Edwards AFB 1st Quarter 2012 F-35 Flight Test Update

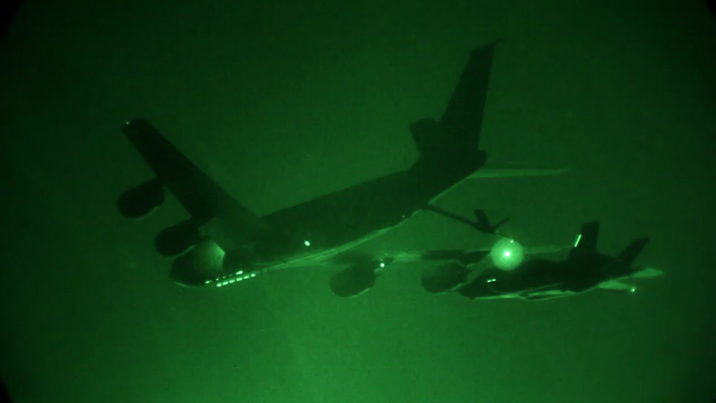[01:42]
On 18 January, we had the first F-35 night flight, and we quickly followed with night aerial refueling.